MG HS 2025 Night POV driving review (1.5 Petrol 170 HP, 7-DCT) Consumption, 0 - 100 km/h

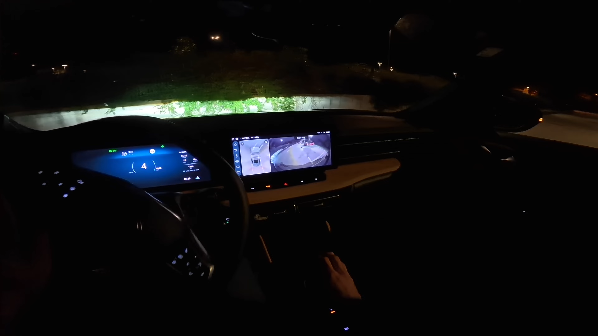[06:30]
uh you can see the projections now even when you use a turn signal uh the cameras will uh pop a message excuse me not pop a message they're just put a pop screen uh show you a blind spot but i think you need to be uh you need to pass a third a certain excuse me
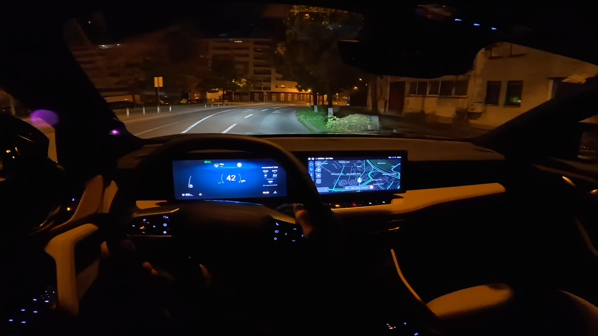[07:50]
uh where to start well let's start about the with comfort there's speed bumps here so 19 inch alloys good for looks and the suspension is nice and soft so i would say a very good suspension very comfortable uh speed bump like this one you feel it a little
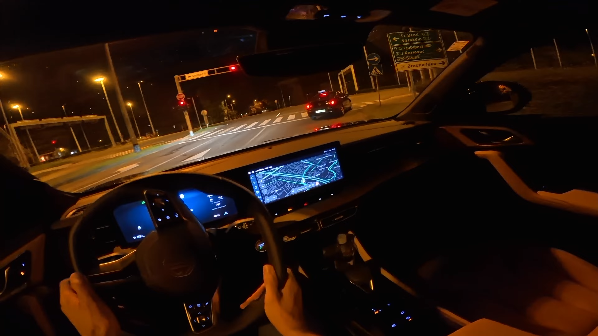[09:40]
just realized i didn't use the sport mode in my day point of view driving so once we get to the highway i'm gonna kick into the uh sport this area is of course if you have cameras which we do have in this car is always kind of a blind spot for those traffic lights but hey uh it's not that bad i've seen cars that have lower windshield and then this is creating such a huge blind spot on the whole right side uh in this case that's not
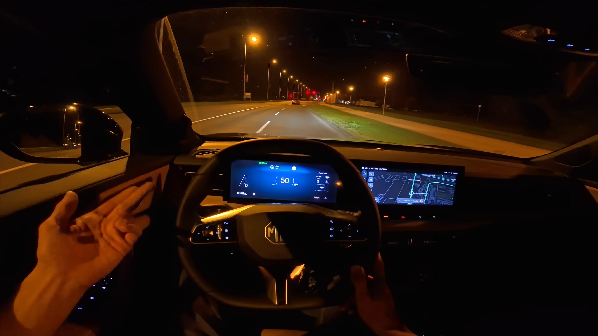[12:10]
side there's like lanes and the car recognizes other cars um i've i have this in my tesla it's faster way faster but this this is very similar it's not that fast in recognizing cars it's like a little bit late but still it has it and it's a nice feature so um it's something i i agreed uh with a favor as a yes uh please i like that now
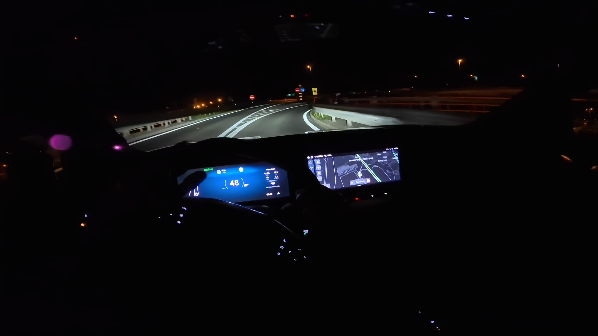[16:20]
lights uh check the uh led headlights performance now if they're on automatic it looks great and i'm gonna kick it into sport soon just uh okay sport actually wait oh this side i'm in sport right now uh oh the car feels alive even better than the d
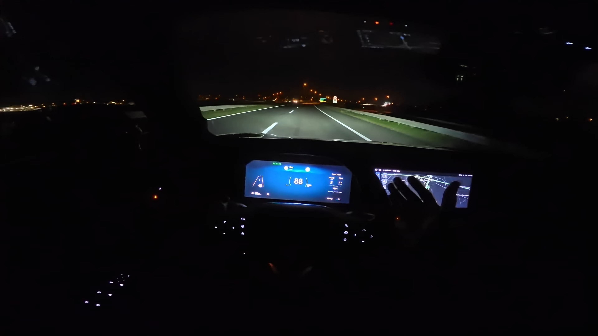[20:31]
update and then you can clearly see the difference when it's creating uh shadow spots when the matrix capability is on but this case i'm not sure if that's the case i would say this is not the case it was just controlling the long beam uh automatically so yeah that's that's that a little bit disappointed as you are as well i wanted to see the performance i always love matrix headlights once again just a great cruising machine as well
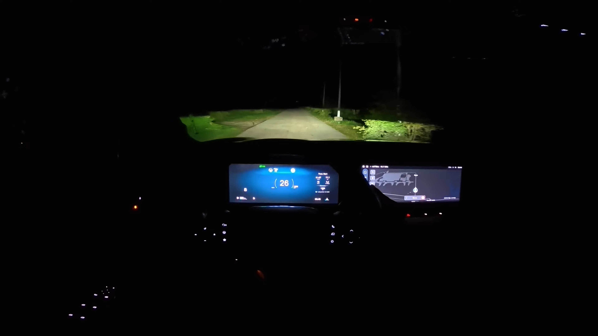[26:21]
uh like uh general and commuter really nice and solid uh you can see the camera here if i speed up it should engage the automatic long beam for some reason it's i engage it manually for some reason it's disengaged the automatic long beam why is it not on now no i'm just like trying to figure it out why it went off oh that's too bright oh i i've turned them off uh yeah don't